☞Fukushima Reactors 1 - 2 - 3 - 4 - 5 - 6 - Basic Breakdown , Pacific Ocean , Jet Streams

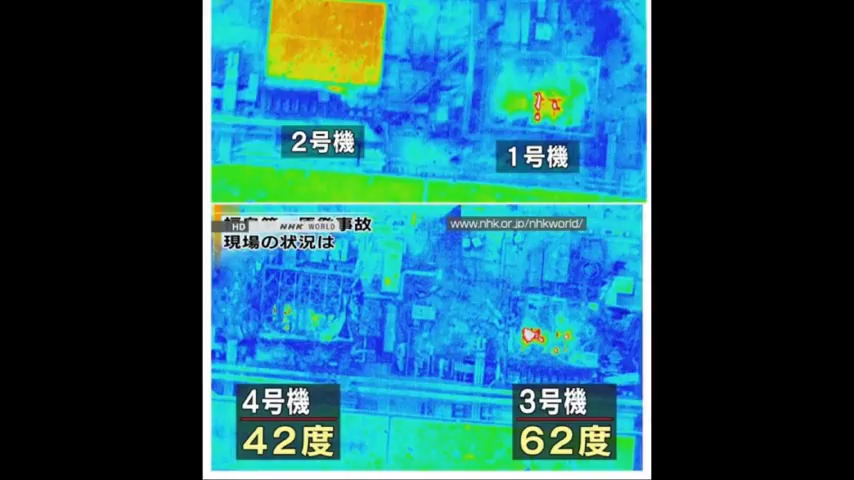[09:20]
the buildings are in bad shape this was from Japan's TV now reactor number five and six were not in cold shutdown after the quake which